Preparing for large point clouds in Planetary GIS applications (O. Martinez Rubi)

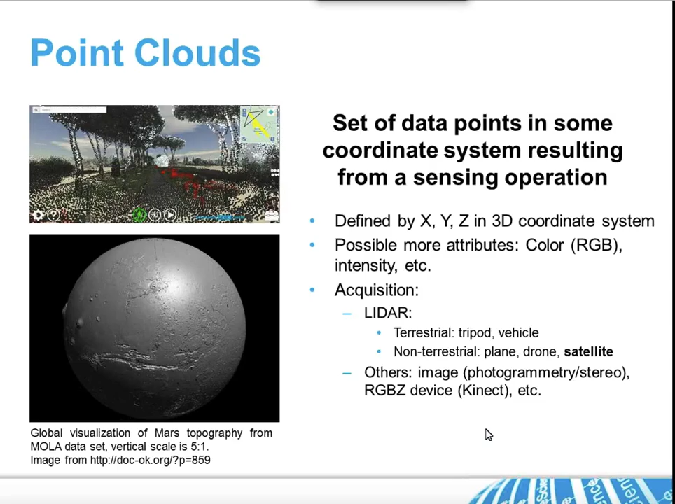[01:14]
Normally the acquisition is from LiDAR and the one normally that there are some satellites that do LiDAR and also from other types of acquisition like basically stereo images from all these instruments. point clouds in space are not new.